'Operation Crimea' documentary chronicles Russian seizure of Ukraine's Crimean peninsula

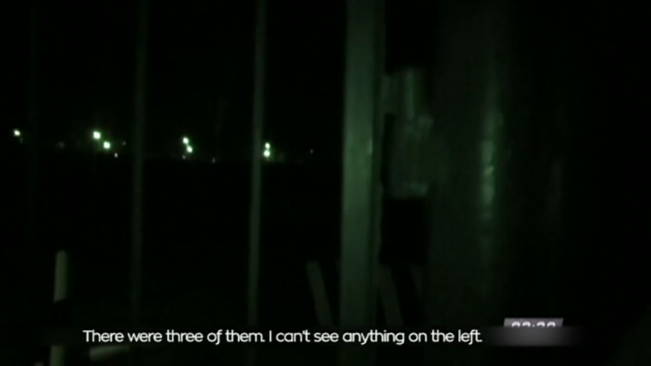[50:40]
Ну да, здесь обзор... Обзор минимальный. Ну как минимальный?
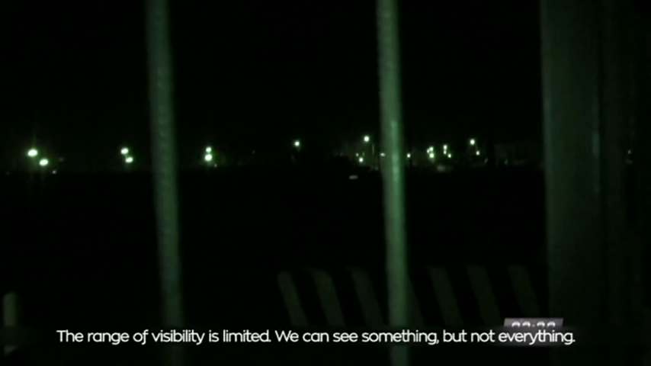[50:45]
Видно, но не все, да? Да, вот это вообще, блин, левая часть. Жестко.
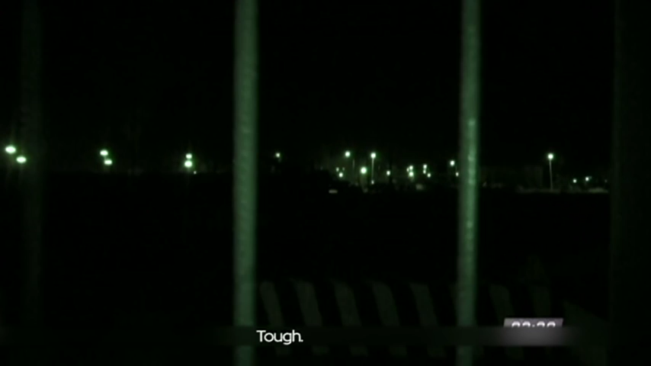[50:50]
Понимаешь, опять же неправильно. В первую очередь освещение воинской части должно идти...
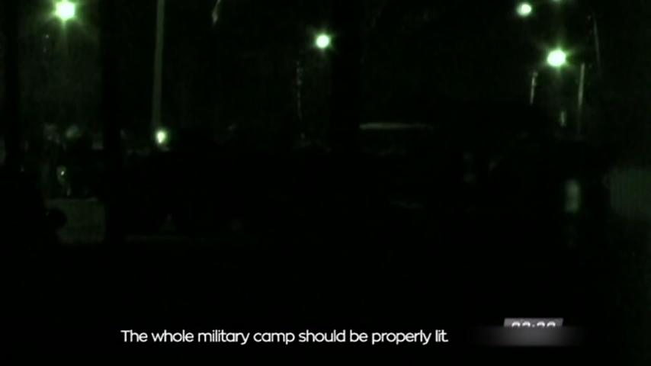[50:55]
But only the checkpoint is lit.